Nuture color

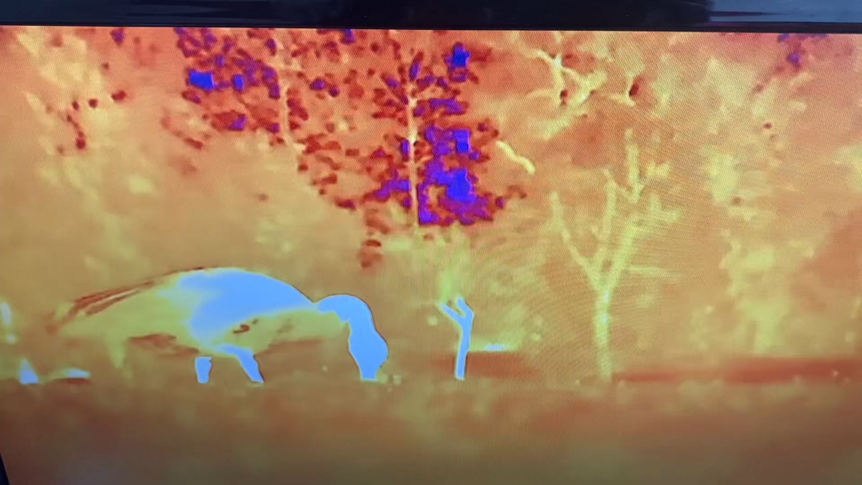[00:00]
Les couleurs du bleu au rouge indiquent les
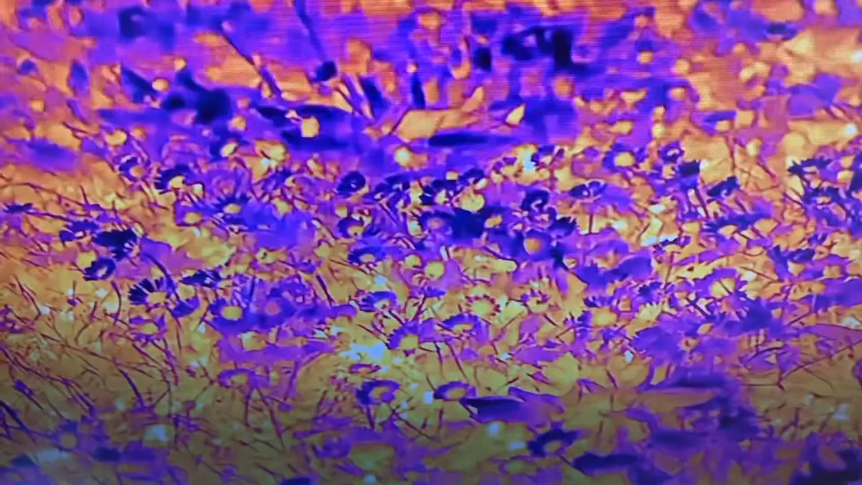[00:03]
variations de température du plus froid au plus chaud. En bleu, l'air est à 12 degrés, encore frais pour la saison.